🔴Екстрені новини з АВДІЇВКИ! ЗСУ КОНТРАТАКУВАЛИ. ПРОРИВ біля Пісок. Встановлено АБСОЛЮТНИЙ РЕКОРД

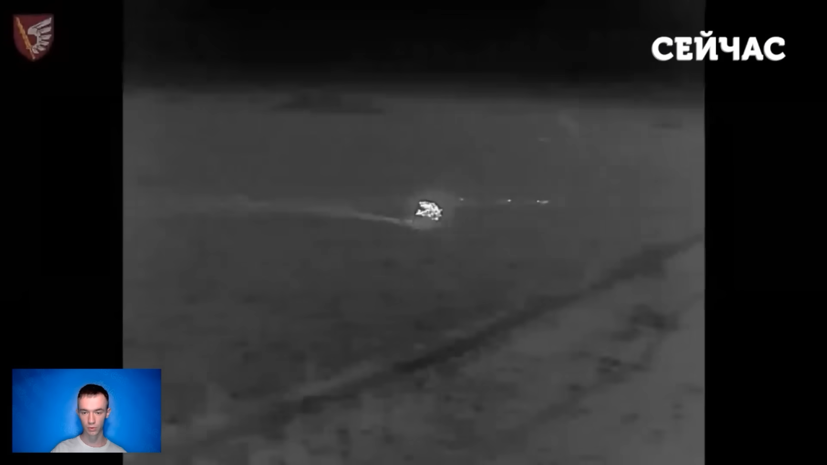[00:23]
однак нарвався на десантників з Миколаєва. Відтак за один бій окупанти втратили 5 танків, 4 БМП та 20 бійців піхоти. Про це повідомило Командування десантно-штурмових військ ЗСУ.
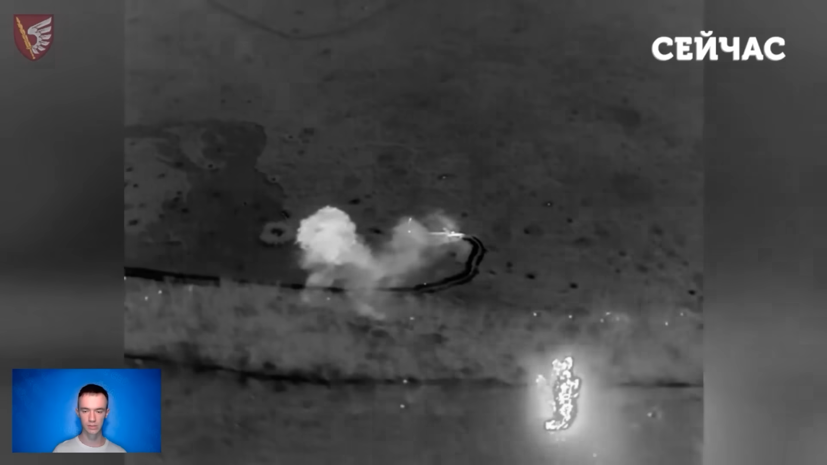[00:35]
Зазначається, що для того, аби досягнути ефекту повної несподіванки, ворог застосував дими.